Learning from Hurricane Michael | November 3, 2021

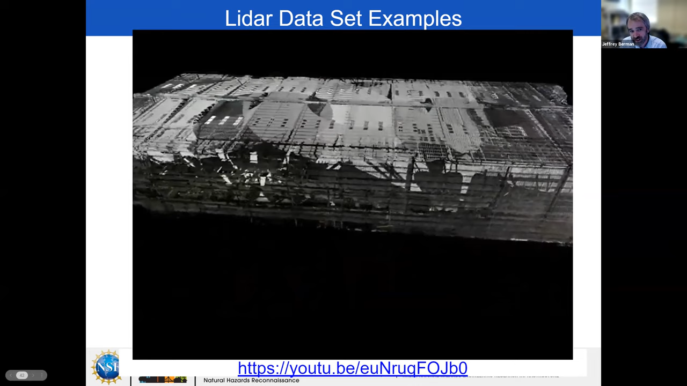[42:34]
It is. It is up on YouTube. So this was a Marina storage building. You can see the damage on the front side. What you're seeing we only scanned with the LIDAR the inside of the building.
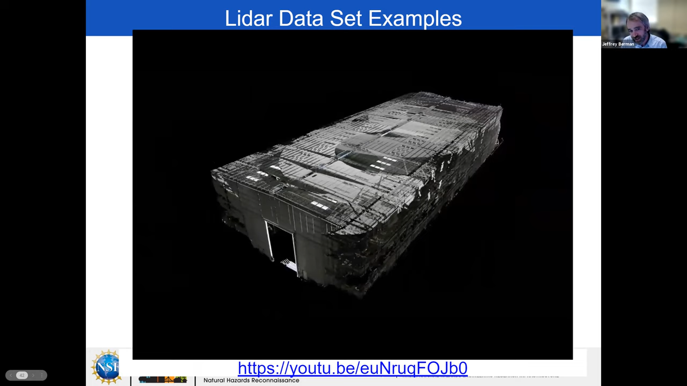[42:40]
So you're not seeing external skin.
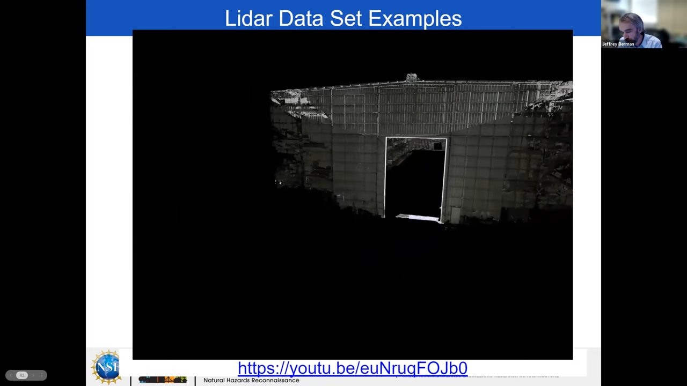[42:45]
That's actually the inside of the building kind of projected on the on the outside face.
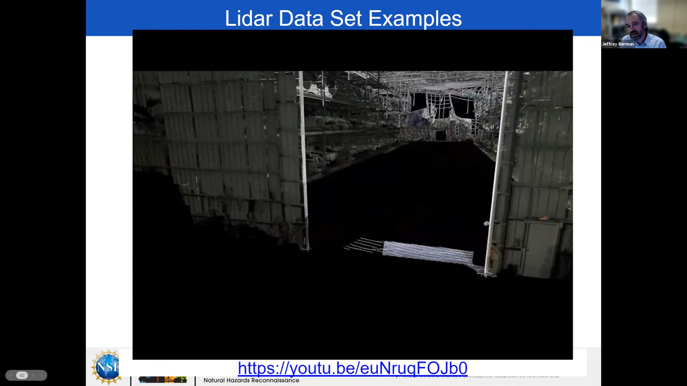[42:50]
So as we enter the building here, you can see the the high resolution data set. These point clouds have been cleaned.
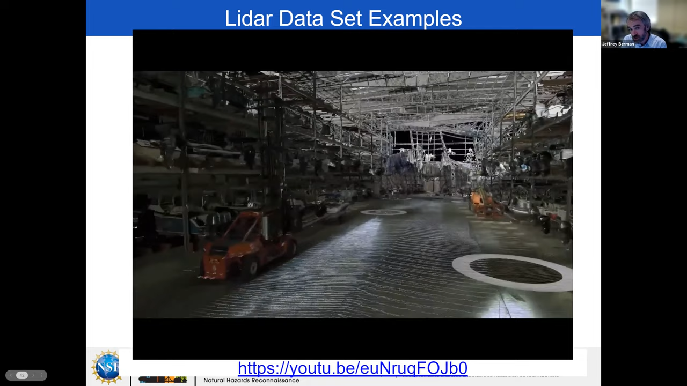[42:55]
So we're showing kind of the unclean point cloud as as you see the floor and everything,
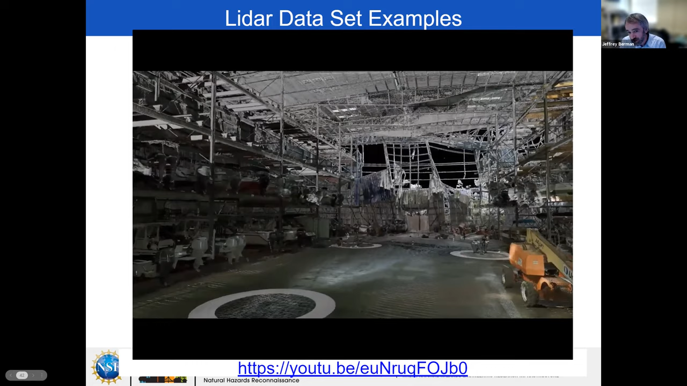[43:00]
and then we've got clean versions where we remove some of the debris as well.
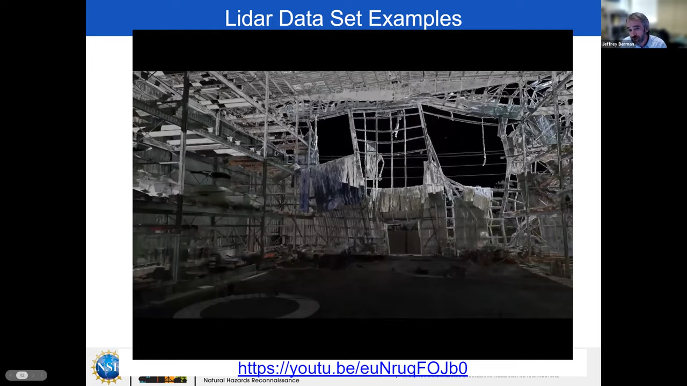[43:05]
You can see, you know, this is a very, very detailed three dimensional model of the damage. We can pull out structural sections.
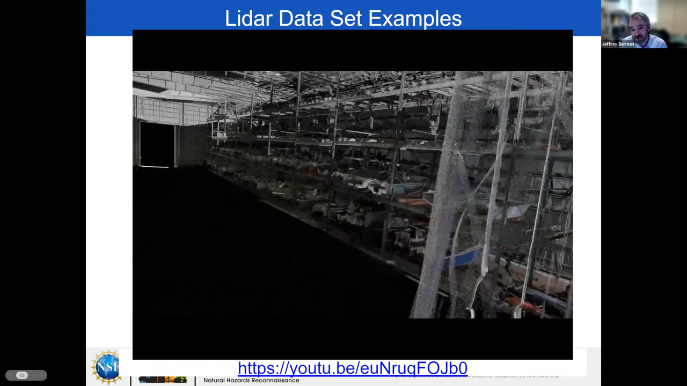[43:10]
We can make some really detailed measurements with this with this point cloud.
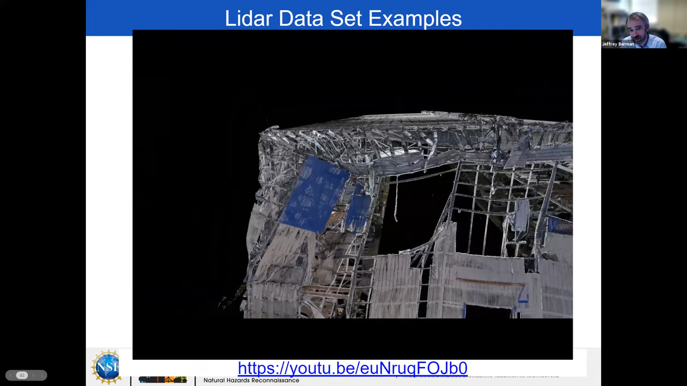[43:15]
So that gives you an idea of what's what's up there for the most detailed of the building data sets available,
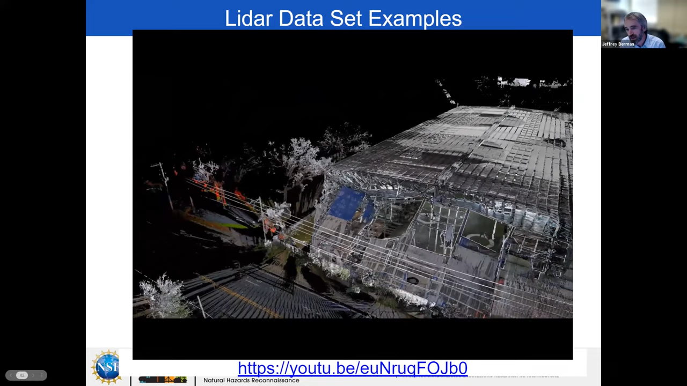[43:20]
and there's probably four or five at that level of detail.
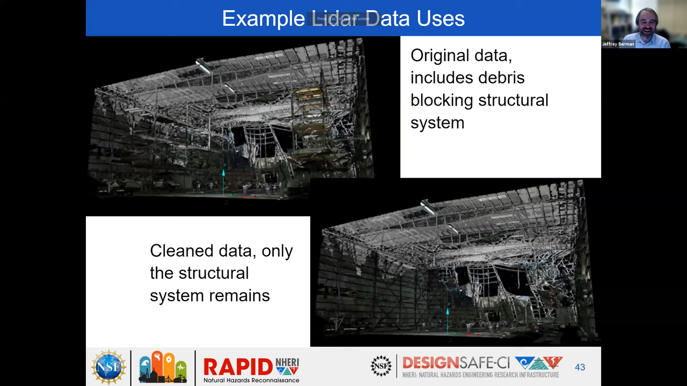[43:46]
Okay, and then this is some of the things the the reason why we want to go out and collect very detailed lidar on on some of these damaged buildings is because it allows us to really enhance our structural investigation. So the cloud in the upper left and the cloud in the upper right, the differences are is that we're able to go into the point cloud and remove debris and reveal the structural system that we really care about back behind. So you see removed boats and boat racks and and all kinds of debris, and we're able to see even the lateral frames,
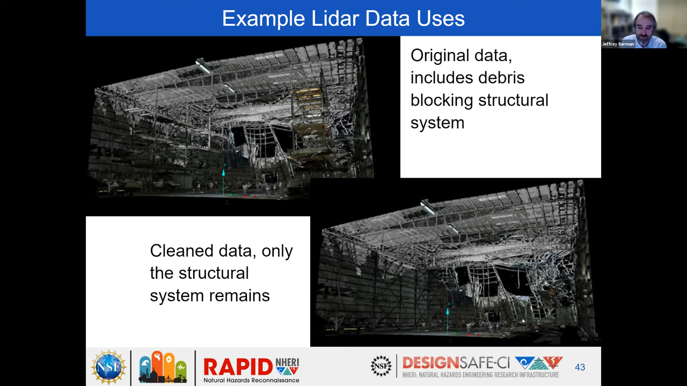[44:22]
the brace frames in the background and the one on the left and the one in the bottom, and we didn't see those before. So that's that's one of the great powers of lidar and why we want to do these investigations. And then also from these point clouds, we can extract just key structural components of interest. So here's another collapsed large volume building this one. We were very sad it's a it's a beer distributor. There was a lot of beer that went to waste and but we're able to pull out some of the key structural components. In this case, some of the long span long span frames.
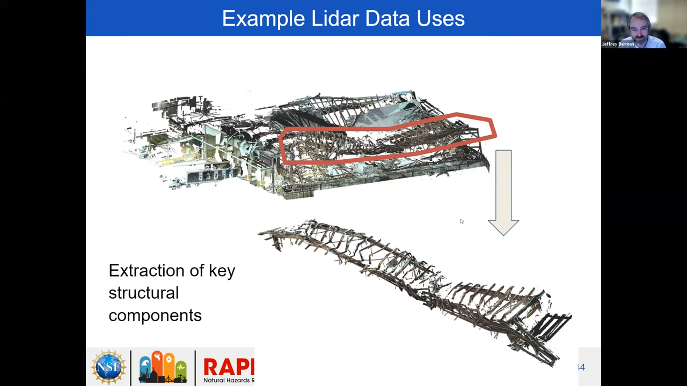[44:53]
And and then David and his team have have received additional funding from the metal building manufacturers association, and they've actually been been developing structural models of some of these buildings using the point clouds. And also in a couple cases we were actually able to get structural drawings as well. And and so they're continuing their investigation and trying to figure out kind of what happened. And and a lot of the failure modes really were very similar.
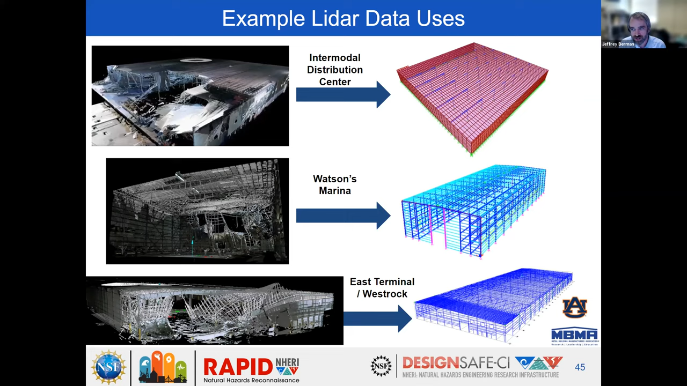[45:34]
This was definitely a case of of a few where maybe we can see some additional design changes and considerations to result in overall better performance. So that that kind of highlights the rapids activities. So we'll turn it back over to Tracy to wrap it up for us.